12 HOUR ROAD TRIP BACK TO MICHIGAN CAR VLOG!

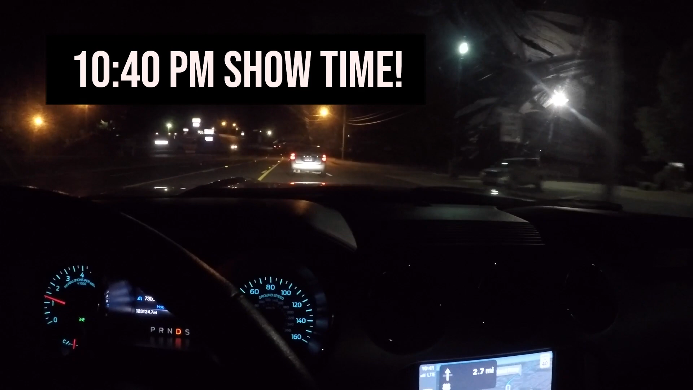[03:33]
There's a cup and there's a line of cars. You probably can't see that.